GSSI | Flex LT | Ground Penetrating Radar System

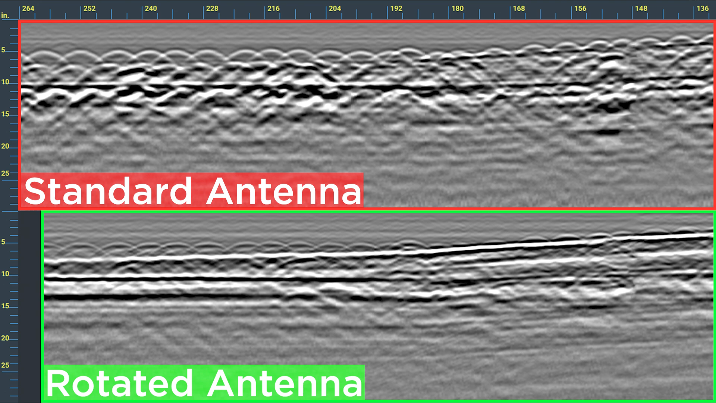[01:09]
The Flex LT dual antenna system helps you see things single antenna systems often miss. A real challenge in congested concrete. The antennas scan two angles at once and show both results simultaneously.